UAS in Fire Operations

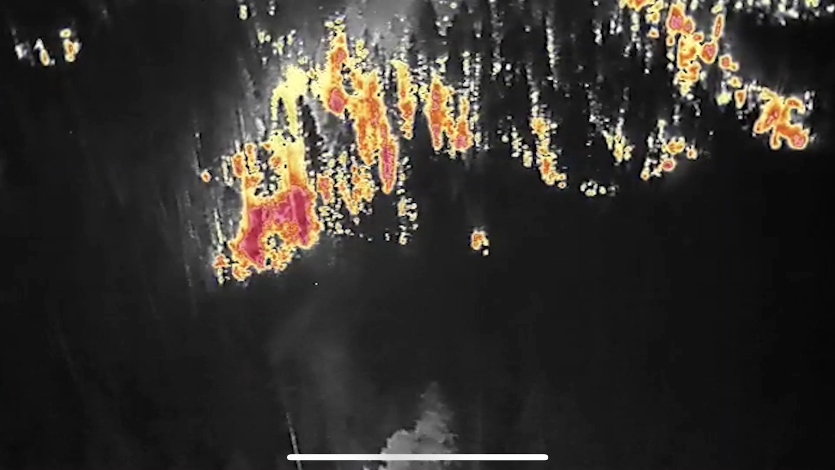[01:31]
work is done IR infrared is done with the with the camera down the front of it